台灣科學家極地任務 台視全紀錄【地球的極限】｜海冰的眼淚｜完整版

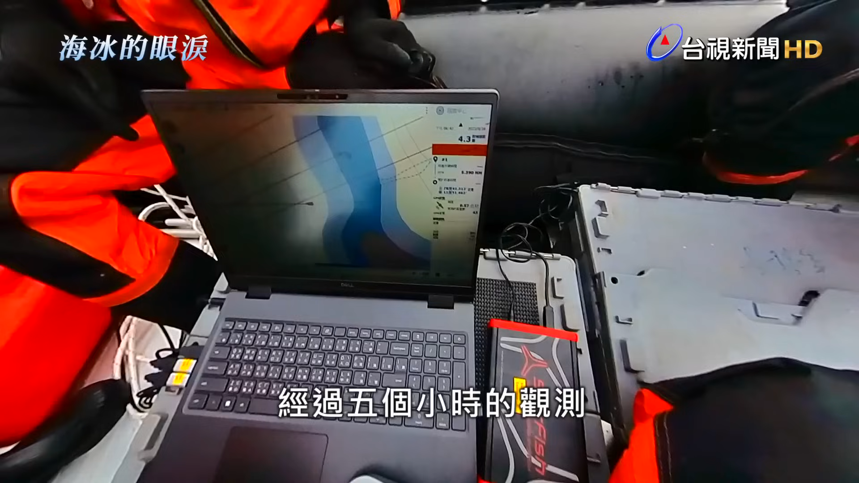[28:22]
经过5个小时的观测，海上团队也大有斩获。 这个白色一块一块是冰吗？ 啊，那是海床，海床被那个冰川刮过去。